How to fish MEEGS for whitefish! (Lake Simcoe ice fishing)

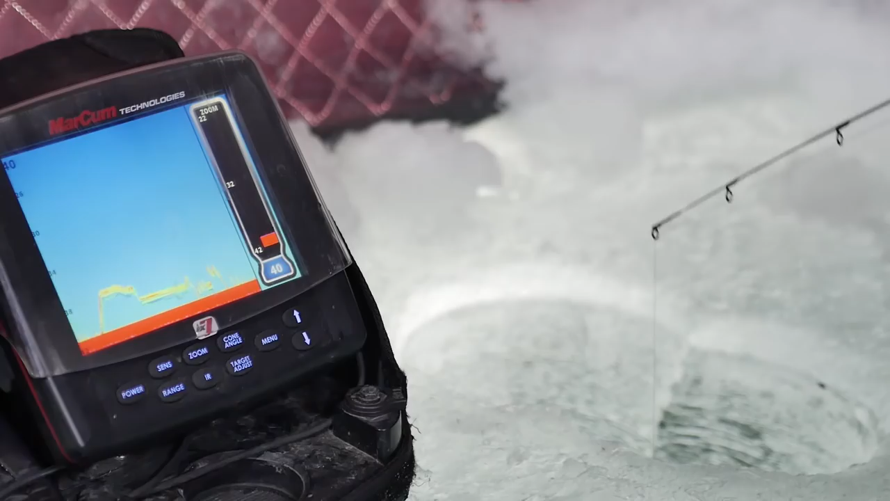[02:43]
that lure is just bouncing and literally just almost vibrating.